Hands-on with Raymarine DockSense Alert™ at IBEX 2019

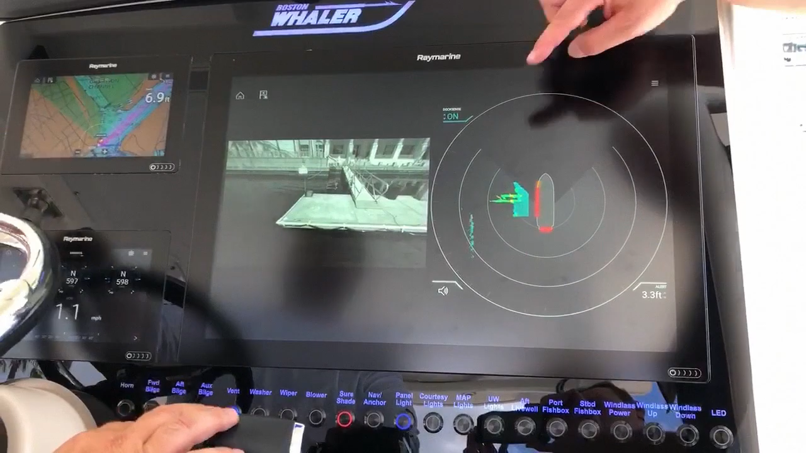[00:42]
So these cameras have two lenses on them.
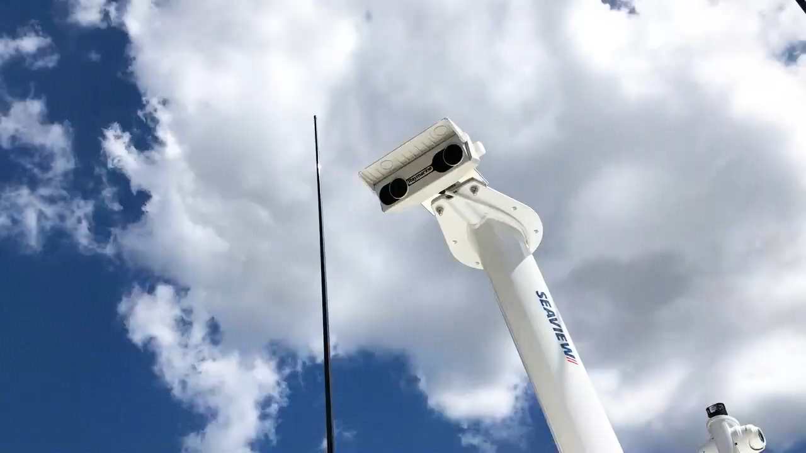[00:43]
So just like our eyes on our inner head, they have depth perception.
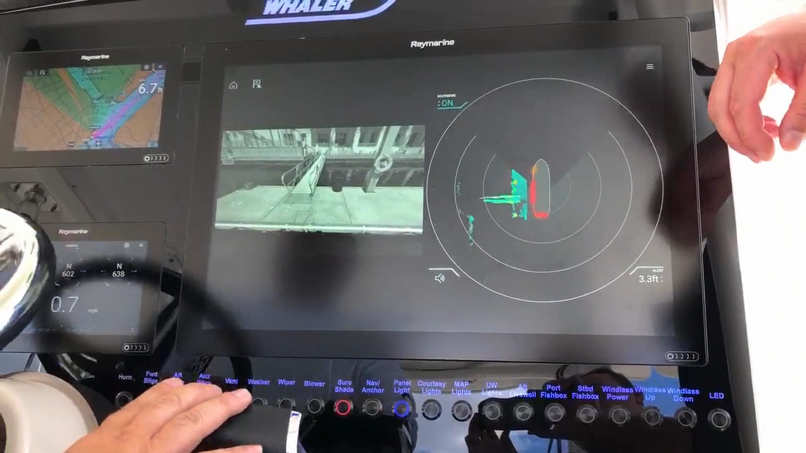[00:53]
So notice the different color coding we've got in here. Anything that's in aqua blue is within a half a meter of the surface of the water.
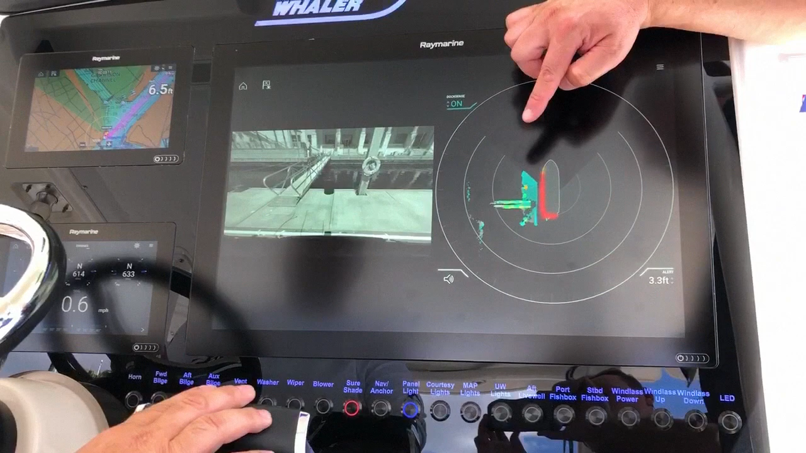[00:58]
So that's our float. And anything that's green, yellow, orange, or red is higher than a half a meter.
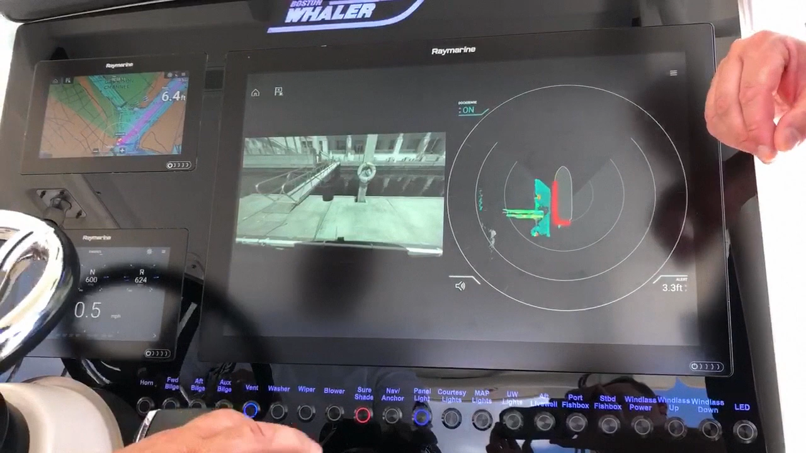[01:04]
So we're seeing the railings on the gangway over there. We're also seeing the concrete pilings and some of the other light structures on the dock.
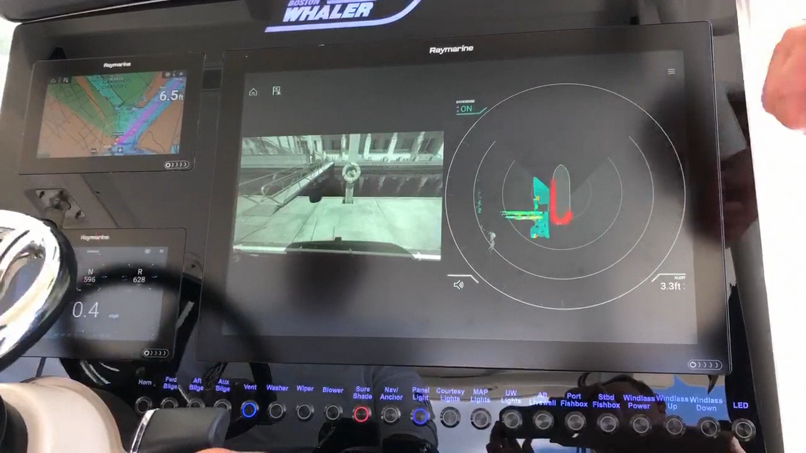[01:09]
Now we have an alert zone of three feet set up alongside
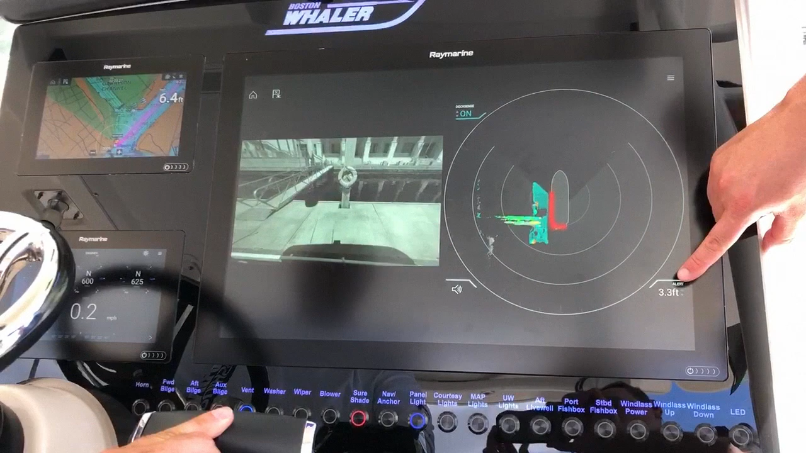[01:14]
the boat and you can see most of our port side has gone into red alert because we're within three feet of the dock.
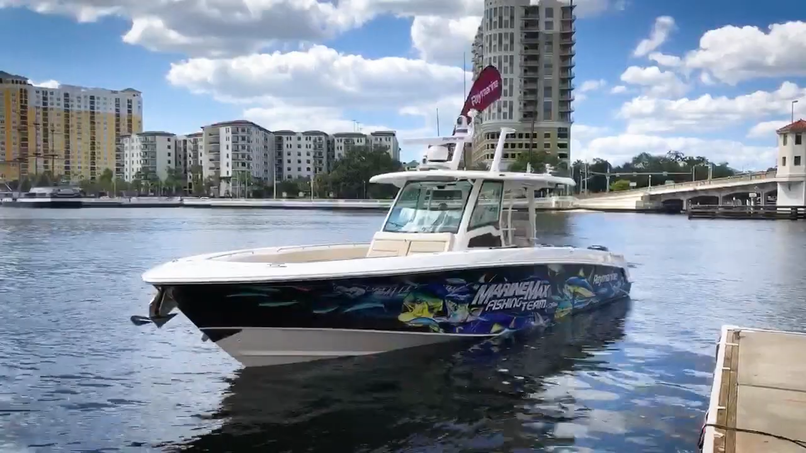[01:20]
So we're maneuvering in this slip here and we're going to make a 90 degree turn to starboard.
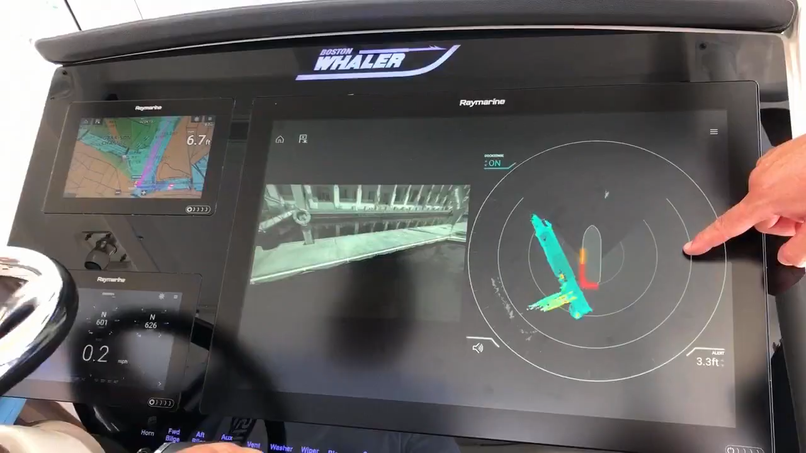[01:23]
And as the camera turns, you'll see the edge of the slip here coming into view.
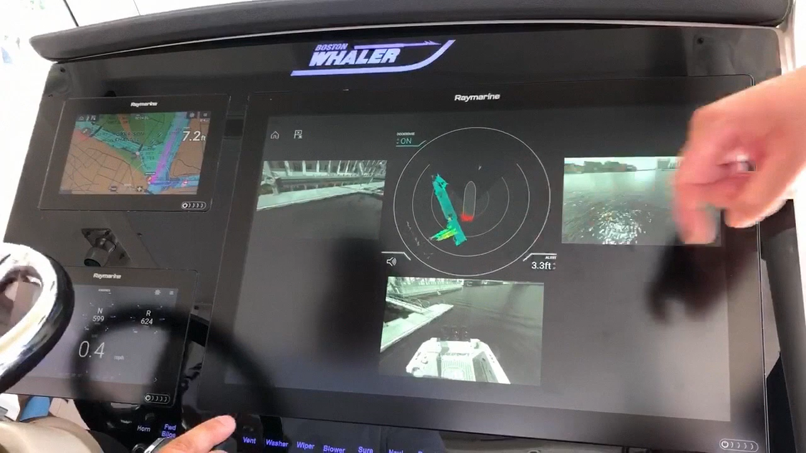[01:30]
And up here on our overhead view, you can also see it'll begin to image the dock to make our turn.
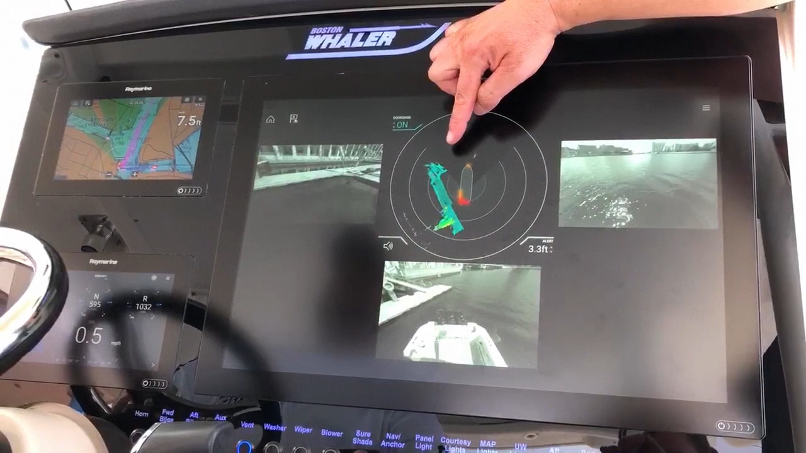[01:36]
We've gone to an orange, which is kind of an advisory alert.
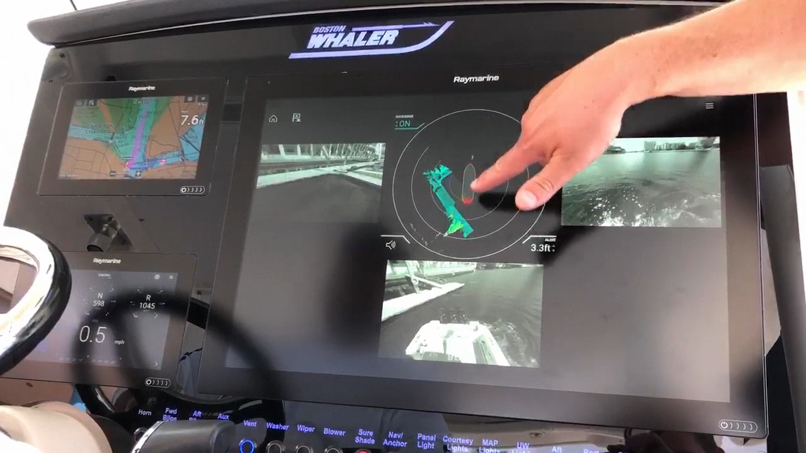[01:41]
So we're a little bit farther off the dock. So as we get closer again, it'll change from orange to red.
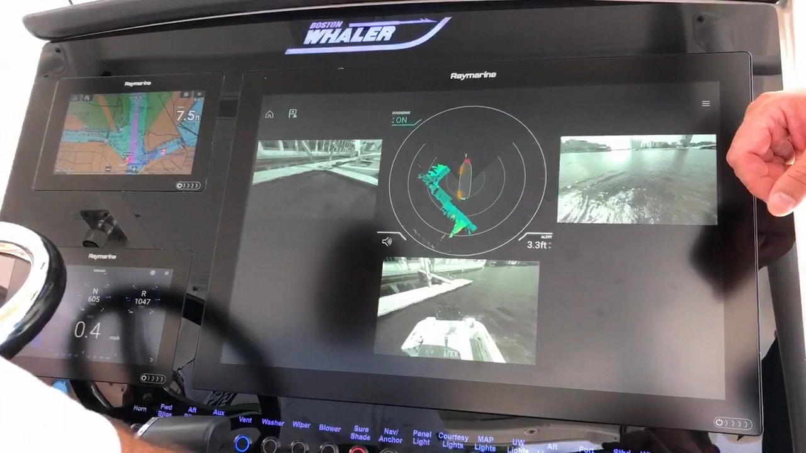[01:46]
Anytime we want to enlarge the picture and just get a closer look at what's going on,